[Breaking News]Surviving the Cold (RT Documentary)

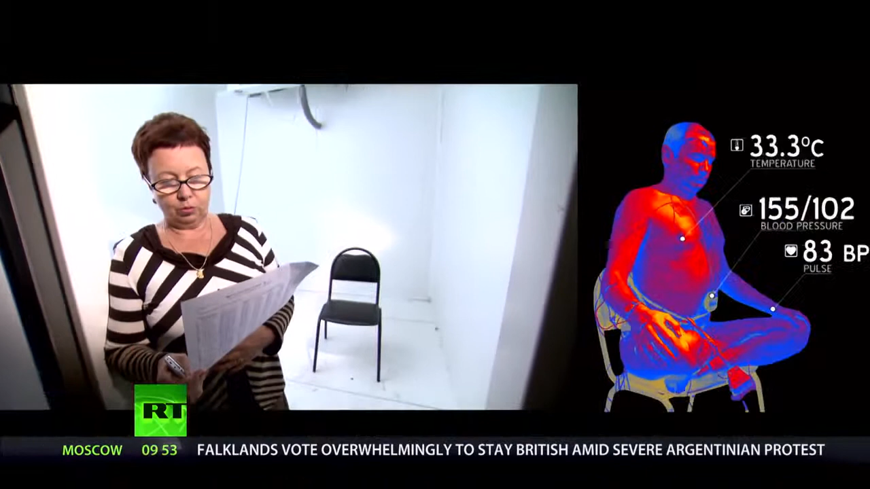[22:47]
On screen: spot 33.3°C
a particular breathing drill so
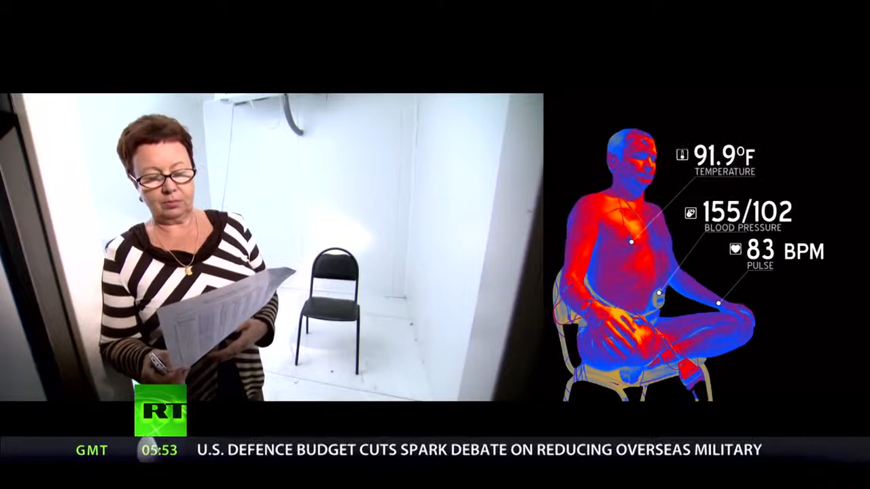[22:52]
in doing that heat production increased
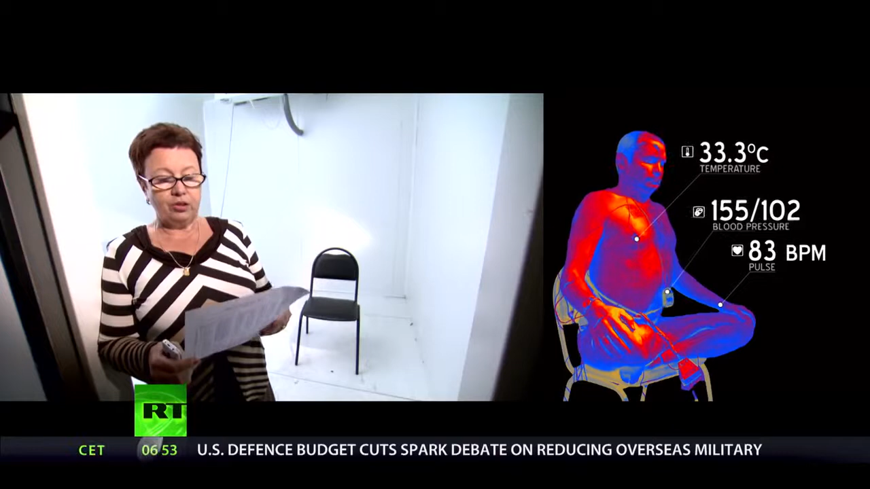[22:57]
and he had a faster heart rate which by
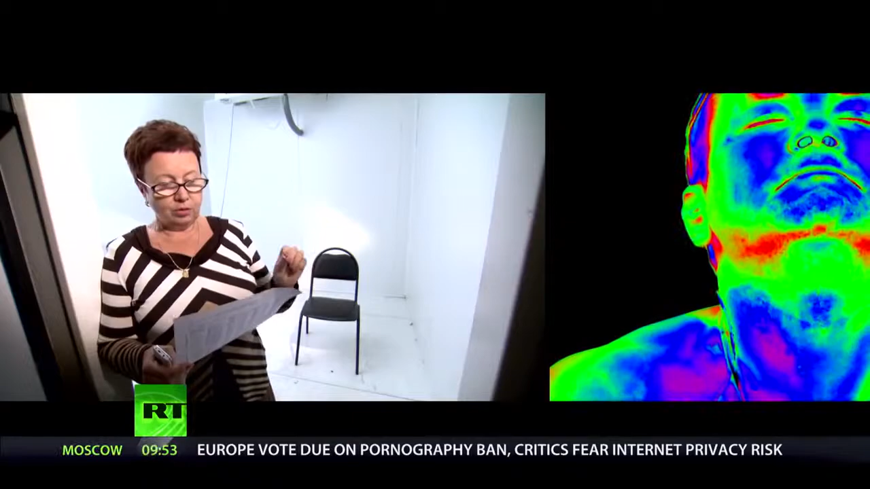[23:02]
the way went up significantly even a lay person can survive extreme cold with no clothes but